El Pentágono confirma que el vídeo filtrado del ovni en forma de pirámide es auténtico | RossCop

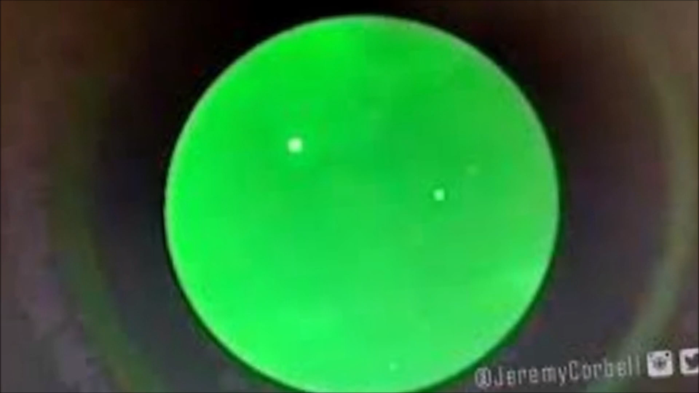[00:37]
la que aparecen objetos voladores misteriosos cerca de los buques de guerra.